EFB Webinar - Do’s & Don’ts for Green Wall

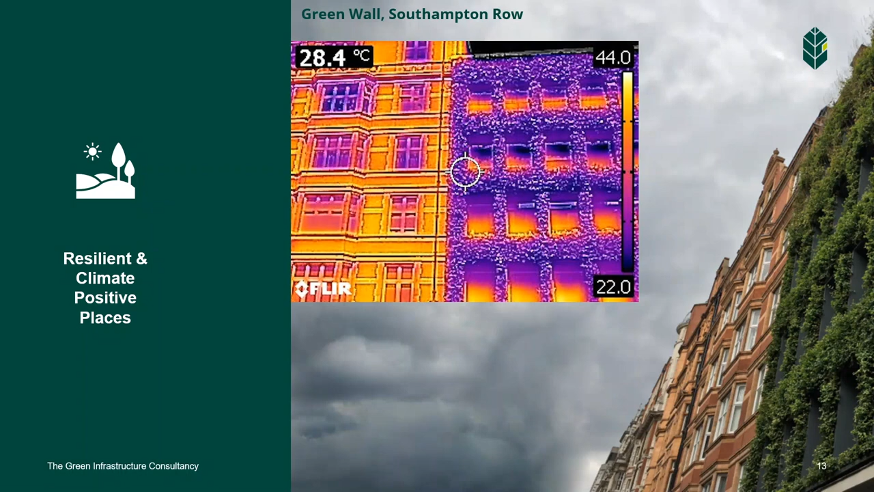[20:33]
On screen: spot 28.4°C
So you can see that green walls, another good reason to have a green wall is to cool buildings. And this is another factor perhaps which is occasionally overlooked. So we need to think about that when we're planning and designing green walls. So